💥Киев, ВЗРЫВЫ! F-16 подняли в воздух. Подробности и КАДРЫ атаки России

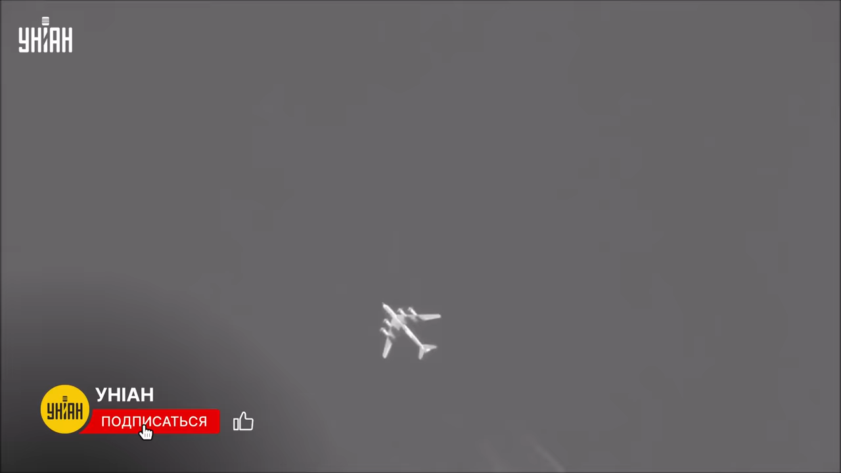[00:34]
Около 3.40 утра был зафиксирован взлет российских Ту-95 с аэродрома Оленья в Мурманской области.